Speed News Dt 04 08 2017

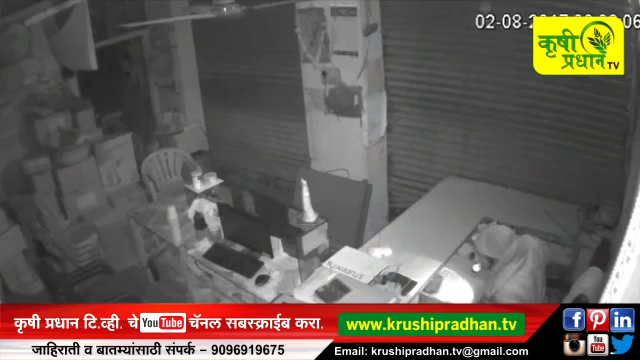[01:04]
बस स्टॉपवरील अग्रवाल यांचे व पाठे यांचे कृषी केंद्रामध्ये शटर तोडून चोरी करण्यात आली. दोन्ही ठिकाणी दोन्ही चोर कॅमेऱ्यात कैद झाले असून पुढील कार्यवाही आष्टी पोलीस स्टेशन करीत आहे.